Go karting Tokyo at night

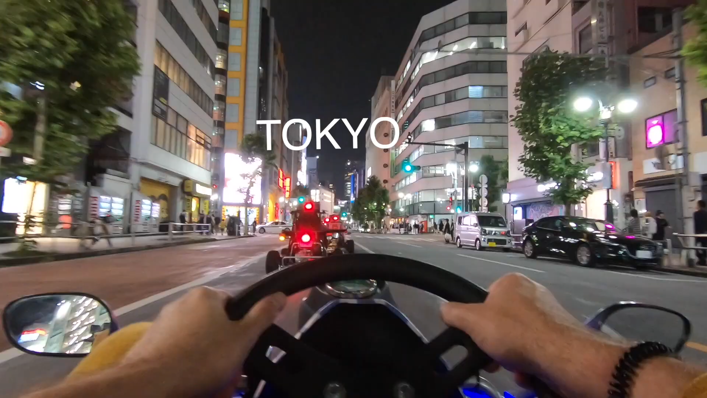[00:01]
This is what it's like to drive go-karts in the busy streets of downtown Tokyo at night when you've never driven on the left side of your entire life.
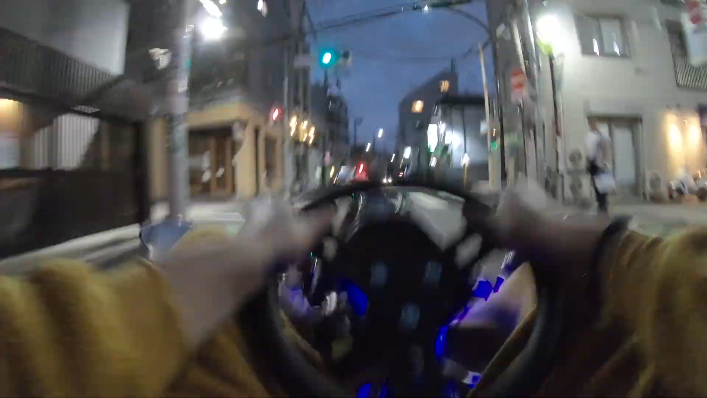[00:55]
I can only imagine what the locals think of this. They've got to be so annoyed. This lady's getting so annoyed with us.
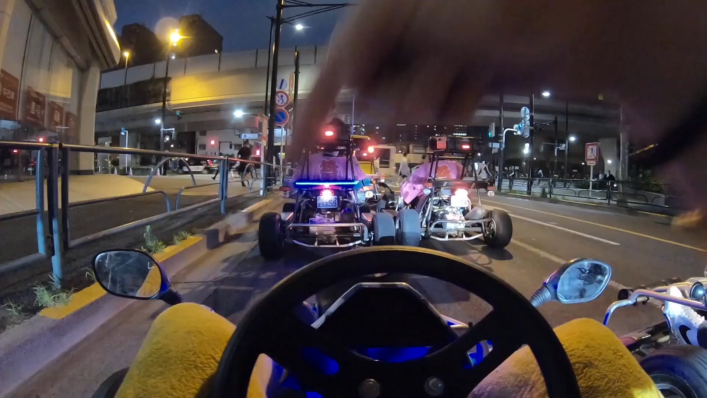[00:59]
My foot on the brake. We've got a gas pedal over there, checking on everybody.
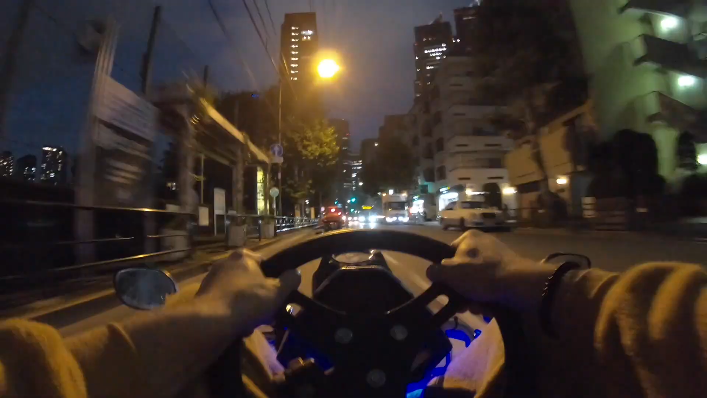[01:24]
And people like me who have never driven on the left. Ever. Oh man, these brakes are so squeaky. That is so crazy.
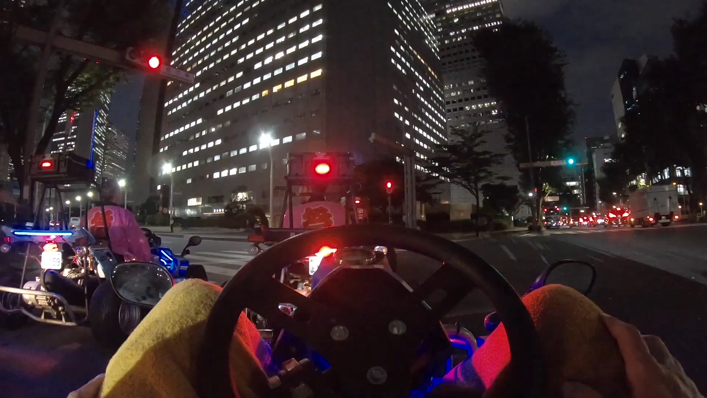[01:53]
I've got to let the people cross the street. All right, let's go. All right, single lane. Okay, I'm going as fast. This is as fast as it goes. I cannot go any faster.
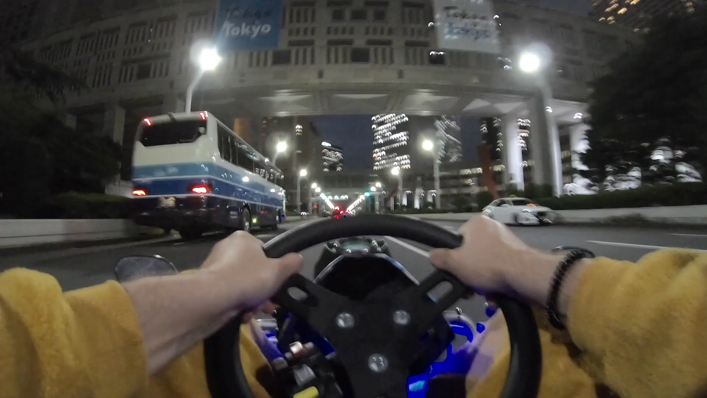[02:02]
My foot is all the way down on the pedal. Oh my gosh, this is so crazy.
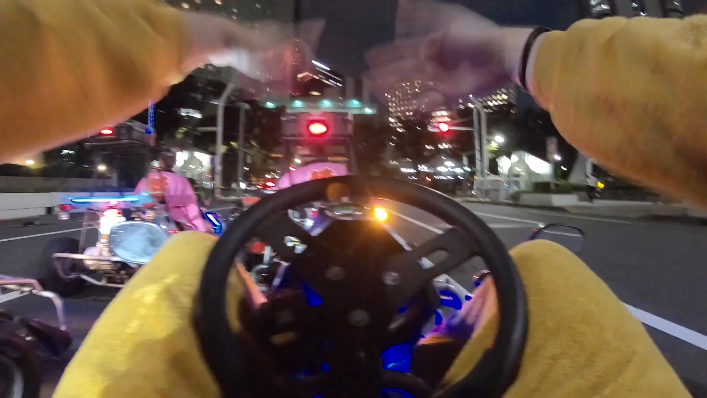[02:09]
My hands are like shaking. They're like fingers are like tingly. How did you do? How did you do?
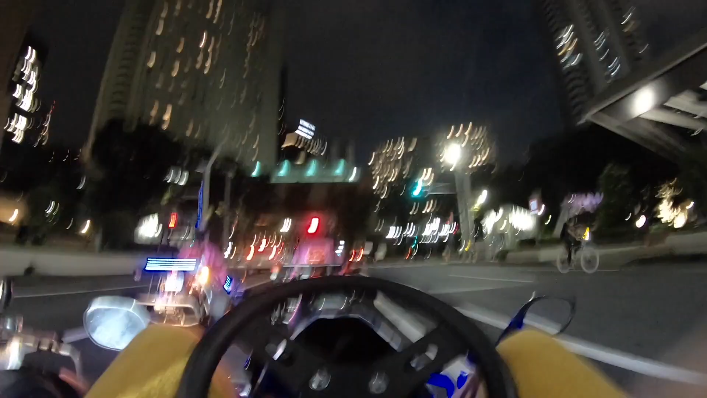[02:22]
So we were driving on the left side and driving at night. May I signal correctly for the first time? Okay, one's two lanes. Hands are shaky. Look at all those lights. It's got nice towers up there.
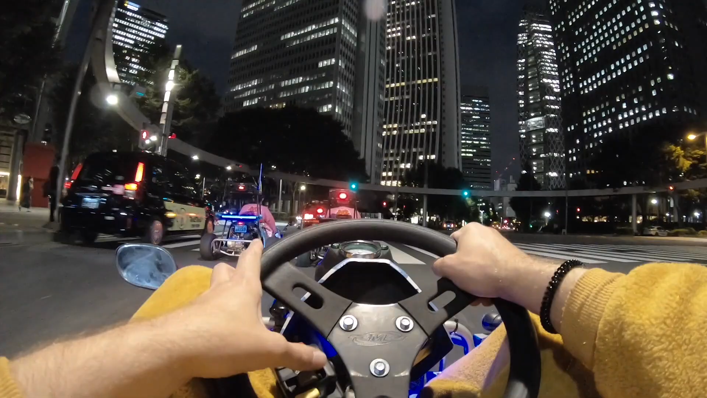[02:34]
All right, turning left. Got our left signal on.
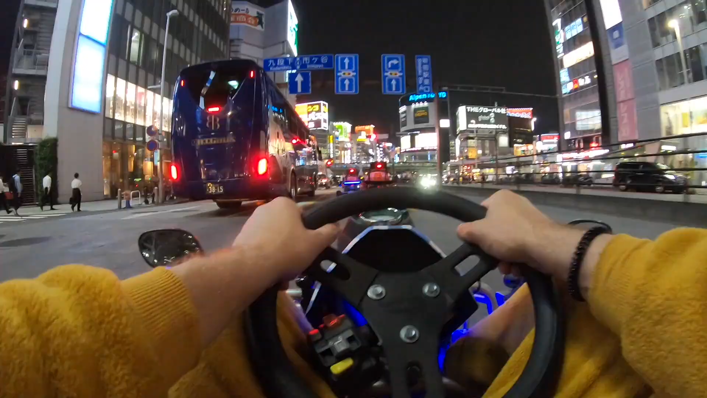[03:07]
Okay, we're stopped at another red light.
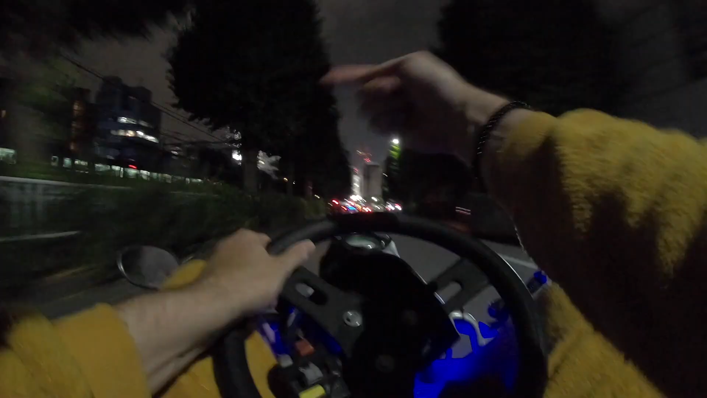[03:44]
It's going over. The train is going over here. This is so nuts. Oh, that was so cool.